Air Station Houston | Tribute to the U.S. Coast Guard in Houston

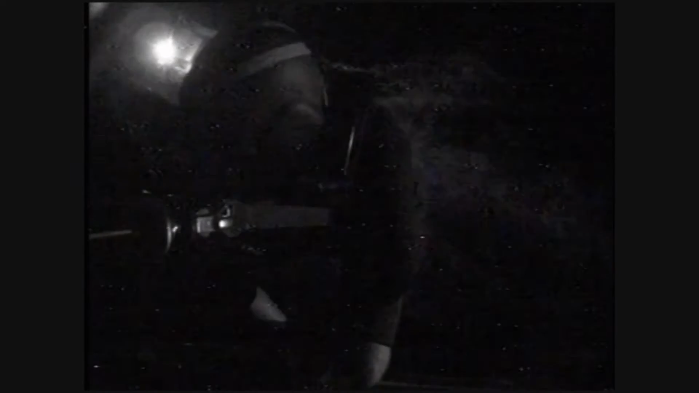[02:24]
the back of the vessel you see the grandfather kind of sitting off to the side didn't look like he was doing very well he was throwing up he was nauseated thought he might have a heart attack I was serving as the rescue swimmer on board the second helicopter we had enough fuel to safely hoist me down at the boat which was pitching violently 90 degree rolls
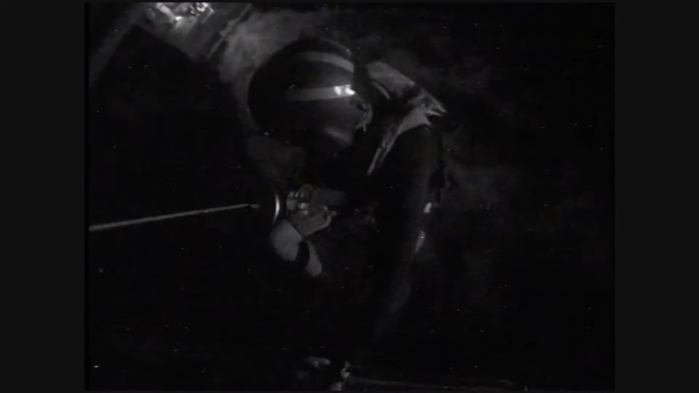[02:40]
and there was a small target they had to put me on the boat the biggest challenge I faced during the hoist was not being able to make out the horizon to use the reference point to maintain a stable hover as combine that with the fact that one of our automatic flight control systems was malfunctioned and normally holds our heading for so I had to work a little bit harder to maintain that
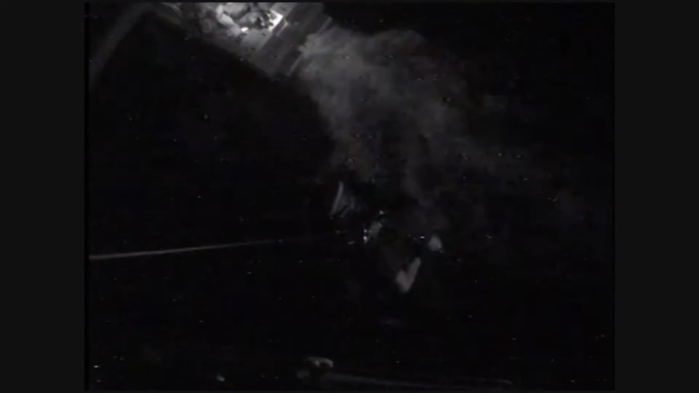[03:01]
I've been a rescue swimmer for a little over six years and this was definitely the worst weather I've ever been part of on a search and rescue case
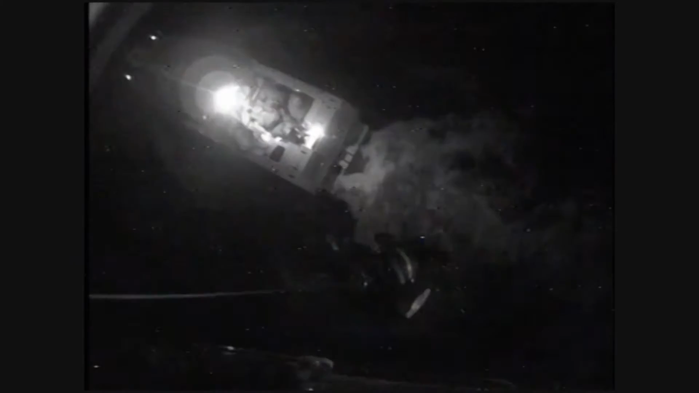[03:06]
I was definitely on my toes when I was going down to that vessel but we needed to get down there and safely get this guy off